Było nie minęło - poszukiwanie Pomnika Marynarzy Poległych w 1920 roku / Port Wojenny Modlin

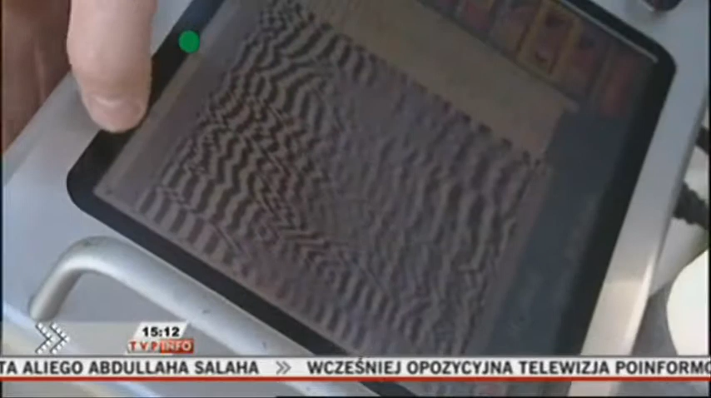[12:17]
Ona jest właśnie tutaj widoczna i rozlega się na odległości około 10 metrów.